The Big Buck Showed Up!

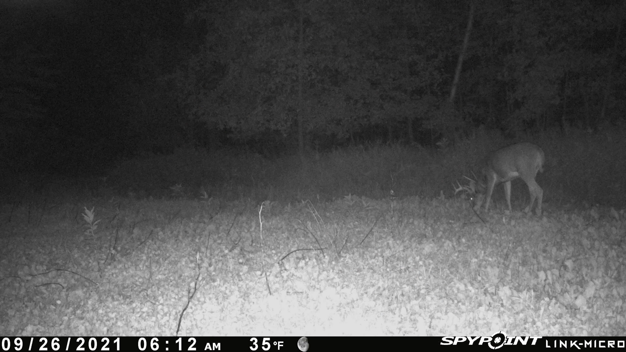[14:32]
The next night on the next morning, he stepped out into that food plot. So it would have been too early. That would have been when we were getting in the blind.